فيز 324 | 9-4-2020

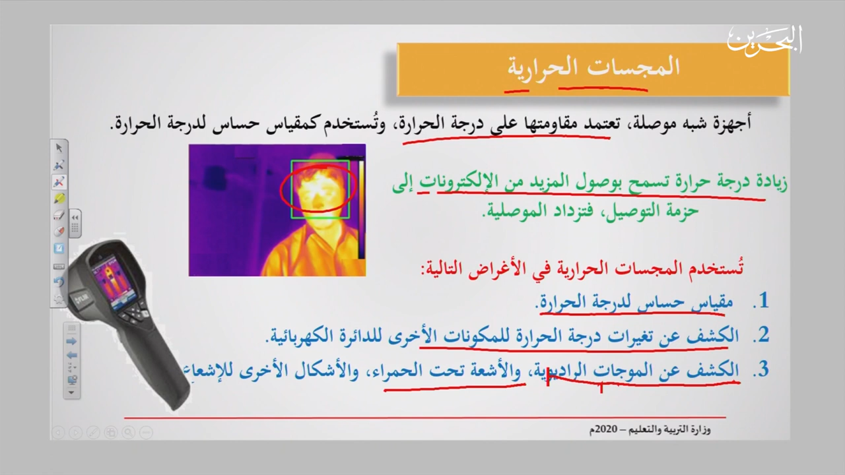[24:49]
ككاشف للموجات الراديوية والأشعة تحت الحمراء وأيضا أشكال أخرى للأشعة إذن هناك استخدامات أو تطبيقات في الحياة العملية لهذه المجسات الحرارية التي